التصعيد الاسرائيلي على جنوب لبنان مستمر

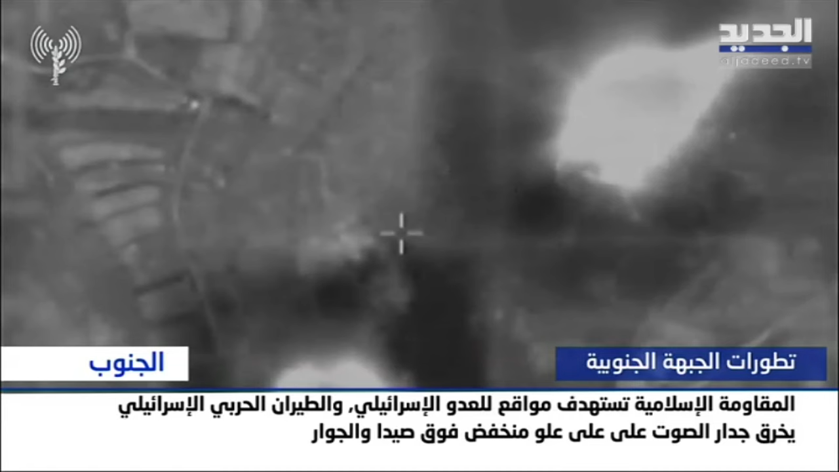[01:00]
توثق غارات له على أهداف تابعة لحزب الله في البلدة كما سمعت أصوات قوية في مناطق جنوبية متفرقة أثارت الذعر بين السكان تبين أنها ناجمة عن خارق الطيران الحربي